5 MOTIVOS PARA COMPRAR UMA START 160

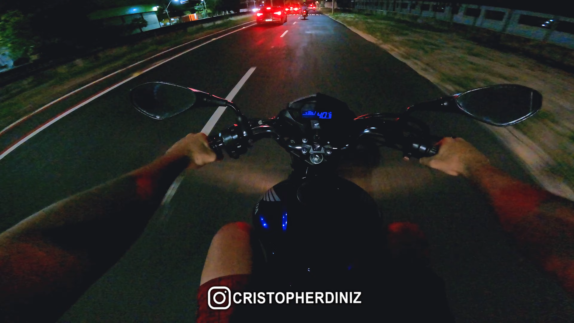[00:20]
um motovlogzinho noturno aqui com a Start 160 Olha isso, olha esse painel blackout, que lindo, a noite fica linda hein, não dá pra ver a pintura brilhando? Dá não, aqui tá mal iluminado Tô gravando aqui com a GoPro Hero 9 noturno, certo?
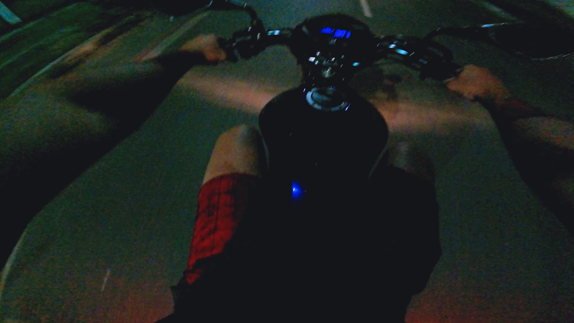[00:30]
Porque ela fica muito bonita a noite, mas aqui tá tão escuro, nossa eu tô achando estranho Mas eu acho que a câmera vai dar conta do recado, vocês me dizem o que vocês acharam da qualidade de vídeo Ah, aqui já tá mais bem iluminado, olha o brilho do tanque, que linda né? E o primeiro motivo galera, é que ela é melhor para o dia-a-dia, para o trânsito, como assim incrível, a Start, a Fan, a Titan, a mesma moto, mesmo 160 Tem algumas diferenças, certo? A Start galera, ela é mais leve para o dia-a-dia, ela é uma moto mais ágil do que a Titan e da Fan E ela não tem quase carenagem,
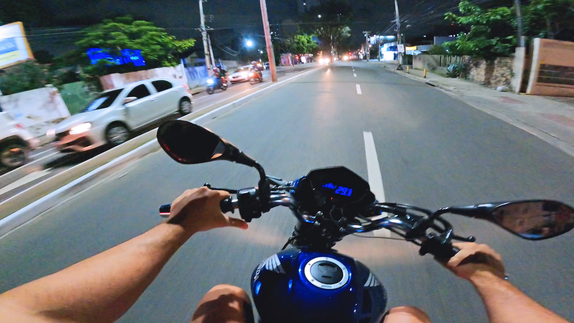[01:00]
não tem aquelas carenagens do tanque, aquelas carenagens do tanque com o tempo, elas ficam batendo aqui, folga É arranha pintura, certo?
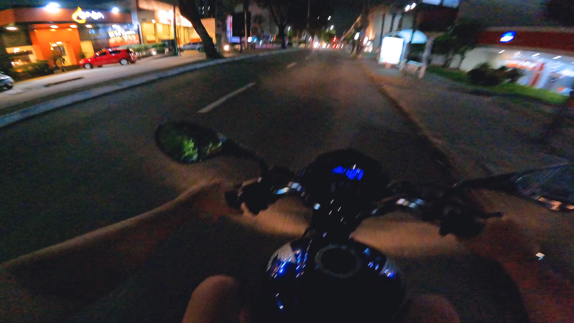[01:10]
E também quando você cai, é a primeira coisa que arranha, certo? Na Start, se você cair, o máximo que ela arranha aqui é as pontas do guidão E mais nada, beleza? Como ela é mais leve né? Ela fica ainda mais ágil no trânsito, por exemplo, se você é uma mulher que tá querendo comprar a moto Você é pequenininha, baixinha, normalmente sem força, porque tem mulher que é grandona né? Mas se você for baixinha, pequena até para homem também, você é pequenininho, não tem muita força, mas quer uma motinha para o dia-a-dia, para economizar né? Sair do carro talvez, a Start vai ser a melhor moto,